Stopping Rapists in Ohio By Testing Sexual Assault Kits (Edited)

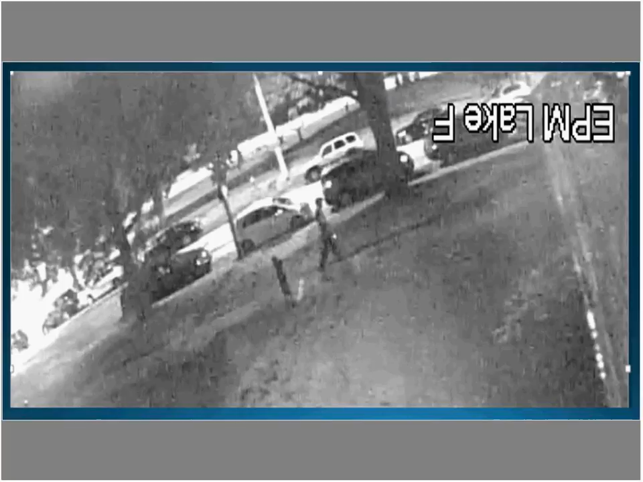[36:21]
the offender walking on Lake Avenue very close by to where he actually committed the the rape and as you see there's something bright in his hand his attorney is the cell phone and Tyson Williams had placed a call to him that's the phone that there back up from that tower dump walking walking up the sidewalk the victim is far up the
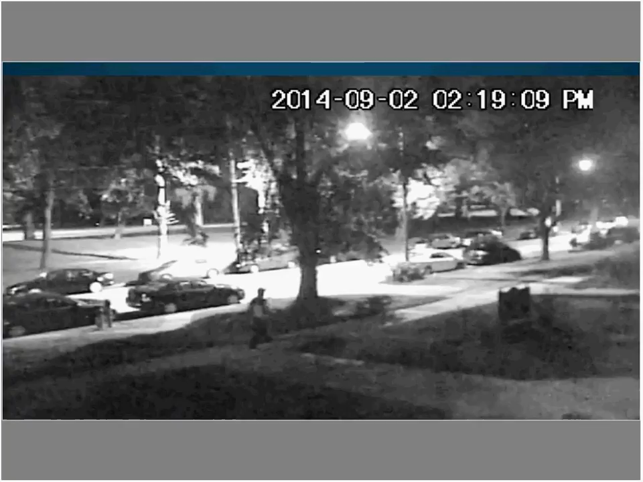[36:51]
street right in the middle of the street where it's nice and light probably the bushes and the sidewalks and the darkness and he waits for her behind the bushes here where he's walking up the drive until she runs and then he runs after after after after going in the middle of the street way up the upper right-hand side where the tree is